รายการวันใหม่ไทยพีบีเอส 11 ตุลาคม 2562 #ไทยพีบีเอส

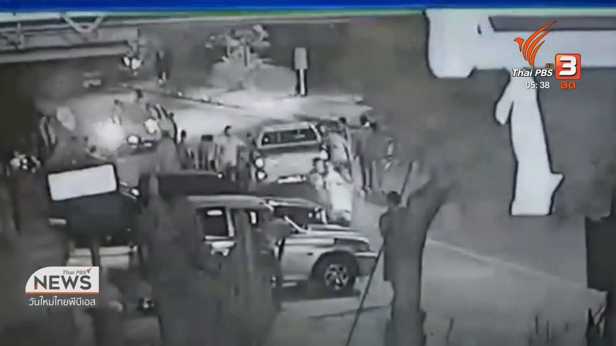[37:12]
นี่ย ลักษณะไปดักรออยู่หน้าวัดพวกนITH สังเกต กลุมนี้
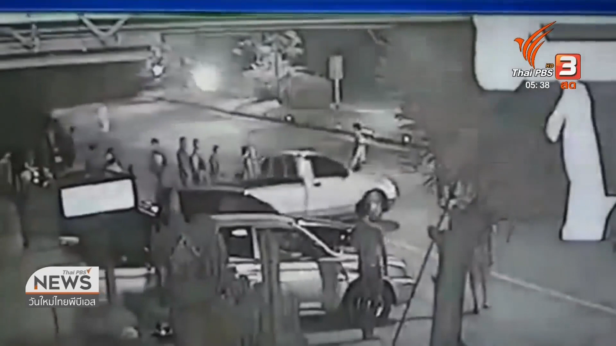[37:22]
พอรสกระบะ ถอยหลักเซียบเข้าซองเดี๋ยวสักพัก 1 คราวไวรุ่นที่อยู่ฝั่ง
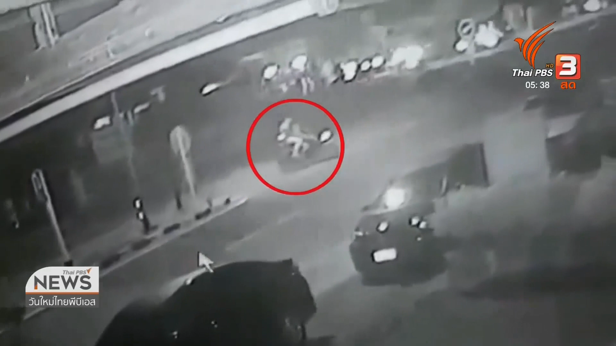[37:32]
ที่มาดักรอหน้า
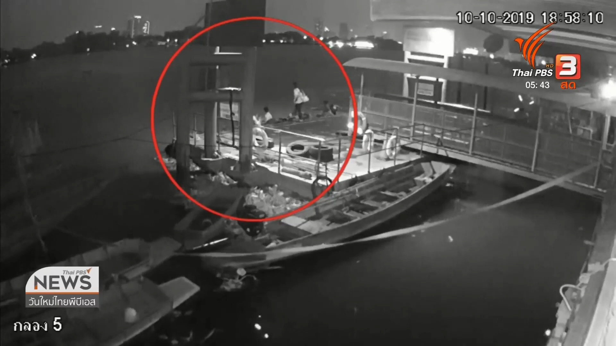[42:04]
ร้องสังเกตดีๆ คุณผู้ชมครับคือภาพมงจรล์ผิด fits您 ขณะที่รือรับส่วมผู้ดิศา ร้องสังเกตจะมีแสงกระพิบเล็กๆอยู่ทางซ้ายจอดานบนแล้วได้ถูกเรือตำรสน้ำ ให้ yang amigos Fredรองสังเกตไฟกันพิปใหญ่ๆที่มีไฟหน้าหนึ่งดวง วิ่งจากด้านขวามือ